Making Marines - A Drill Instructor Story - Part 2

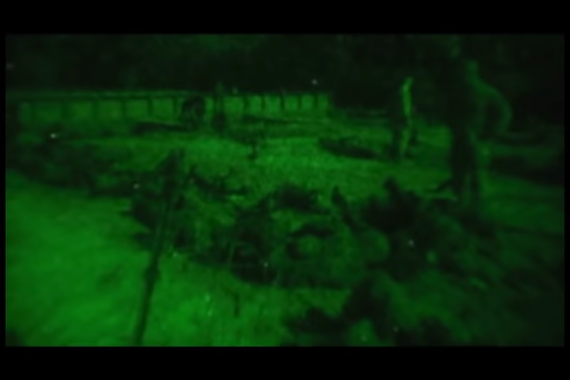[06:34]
Get the casualty out of kill zone. Get me out of here. Help! Help! Get me out of here! Help! Help!